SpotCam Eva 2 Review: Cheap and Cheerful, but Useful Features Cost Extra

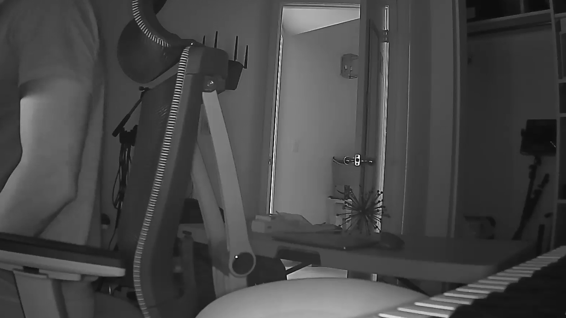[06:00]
The device uses IR technology, so any low light feed will be in black and white. You can set this to auto, on, or off in the settings menu. Now as mentioned before, the only way to record events is to sign up for one of the cloud recording storage plans.